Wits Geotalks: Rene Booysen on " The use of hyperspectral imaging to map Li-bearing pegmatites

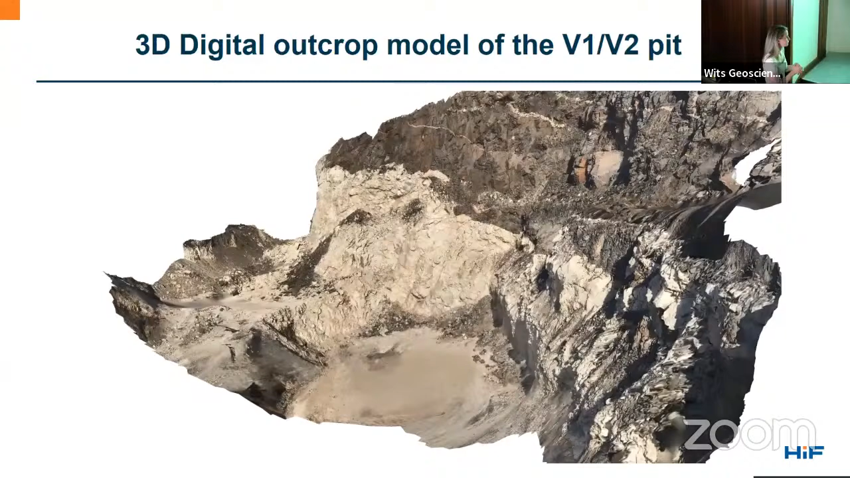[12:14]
this will help to typographically correct your hyperspectral data
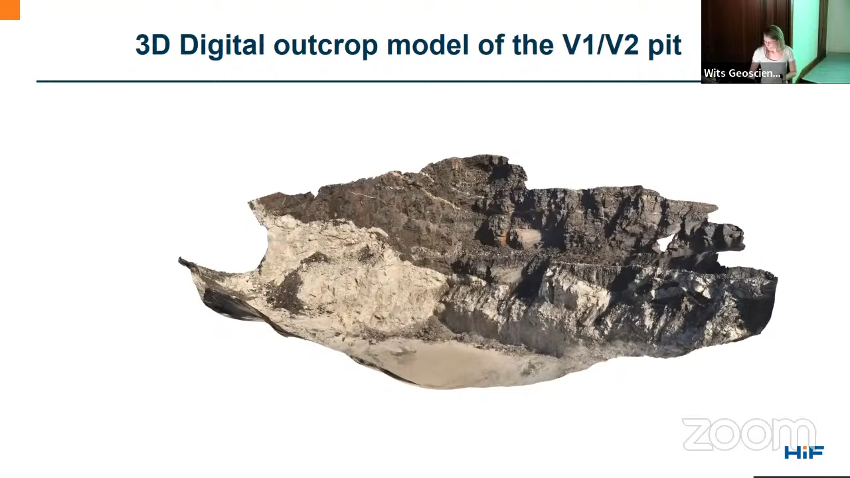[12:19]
and then this is what we get when we do the hyperspectral scanning we get this 2d image where you have about hundreds of bands for your spectral information and just without the corrections you can already see that for example in your pigment type we can see that there are some spectral differences which we can account to as having some
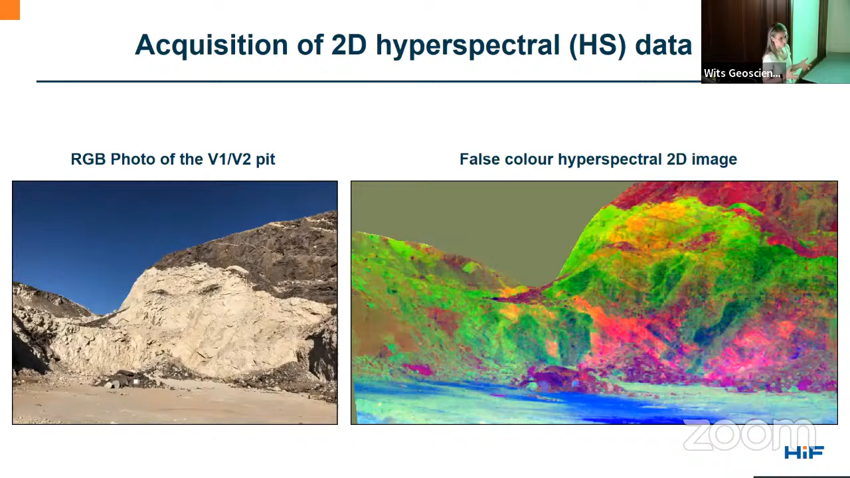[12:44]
neurological differences within your pigment type body itself so then as i mentioned we back projected onto the 3d model um bear in mind that it's not a 2d image anymore each pixel is actually a point uh this is quite important because in two-dimensional information it might seem that two pixels are right next to each other when in fact they are more like 10 meters apart
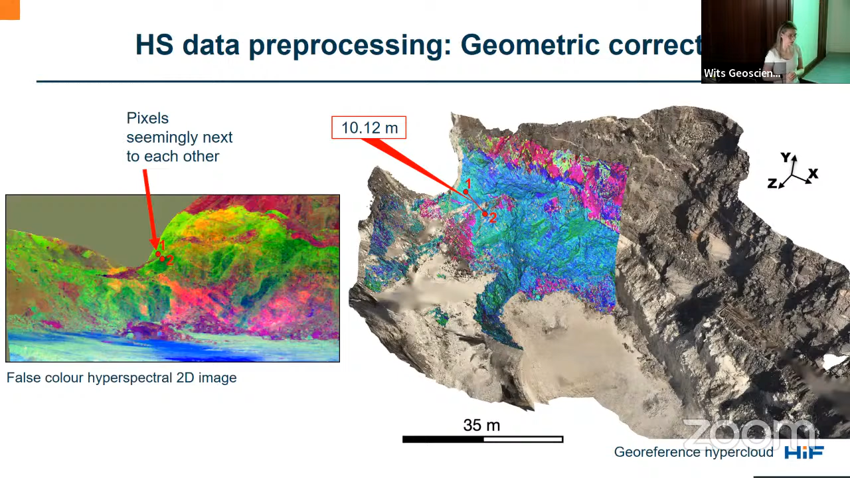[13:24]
i think this is important for us especially if you want to know exactly where to sample as to not go to the wrong place so you would have a point with the exact coordinates of where it is on the wall and of course i mentioned the topography plays a role in the spectral directions and here you can see the angle different angles of your outprop and how we corrected the spectrum according to that so you can see at the top is the uncorrected spectrum and then the bottom the corrected spectrum and
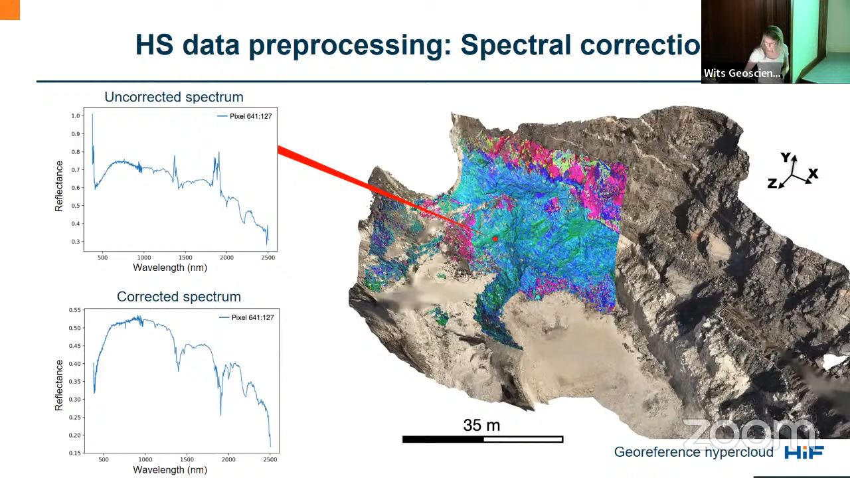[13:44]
to get to the actual results so first we started with scanning a drill